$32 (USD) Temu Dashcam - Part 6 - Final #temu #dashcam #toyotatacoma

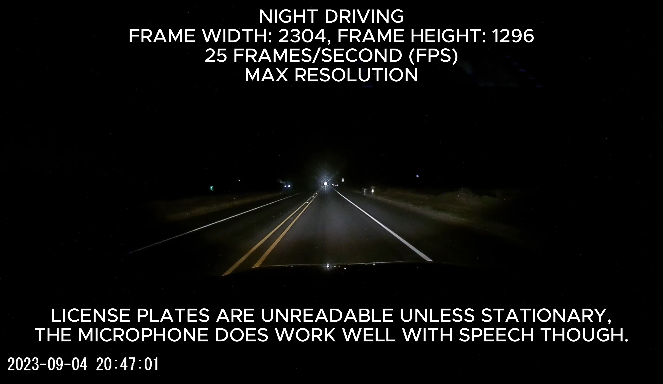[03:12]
License plates are unreadable unless stationary. The microphone does work well with speech though. Out of the cameras I have tried so far, this one has taken the lead.
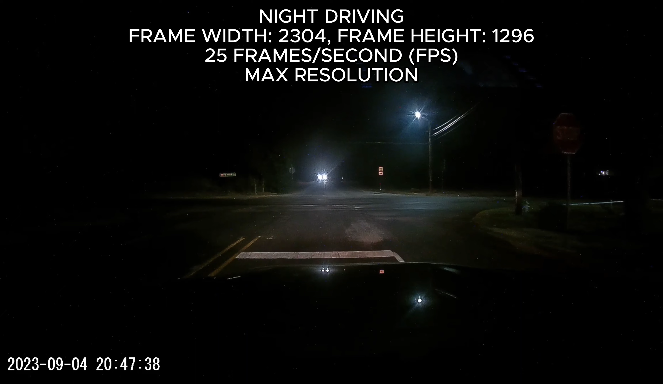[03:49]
Pros. Supports up to 128GB micro SD card. Video quality is consistent from daylight to night.